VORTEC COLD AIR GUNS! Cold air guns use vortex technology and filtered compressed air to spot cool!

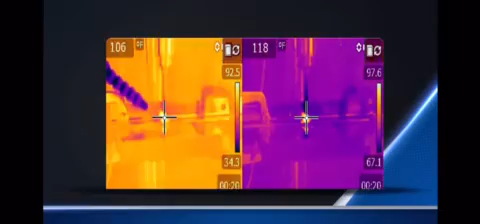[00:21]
On the left, you can see a drilling process using a cold air gun, and on the right, the same process without the cold air gun. The drill bit without the cold air gun reaches a maximum temperature of 271 degrees Fahrenheit,
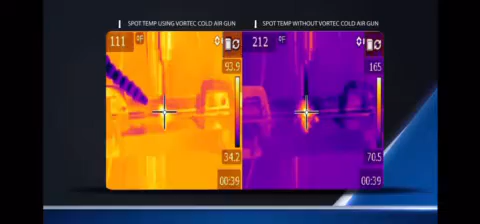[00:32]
while the drill bit with the cold air gun never rises above 150 degrees Fahrenheit. Now compare Vortec to the competition.
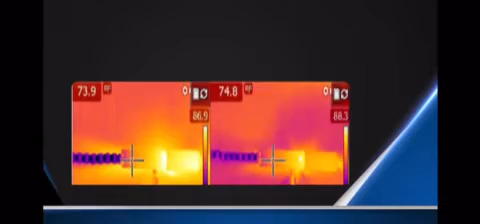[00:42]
The Vortec cold air gun on the left produces temperatures as low as 26 degrees Fahrenheit, while the competitor's model on the right produces a minimum temperature of 48 degrees Fahrenheit.
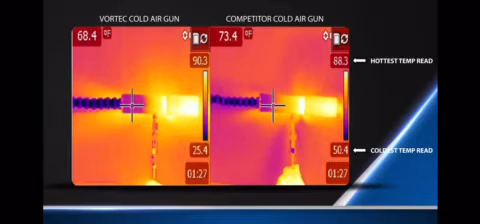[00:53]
Both models use the same volume of compressed air and produce the same volume of cold air. But you can see that the Vortec model generates colder air to give better cooling. Vortec carries a wide range of cold air gun products.